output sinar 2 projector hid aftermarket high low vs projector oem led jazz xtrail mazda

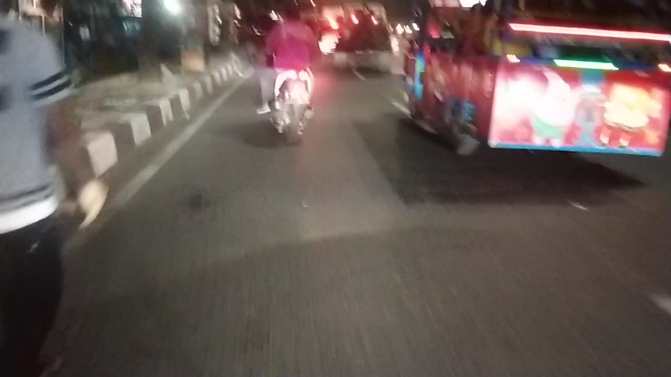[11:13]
Tuh, jalanan tipis gitu ya. Tapi kalau Anda mau tebal di jalan, pakailah proyektor tadi yang saya rekomendkan tuh.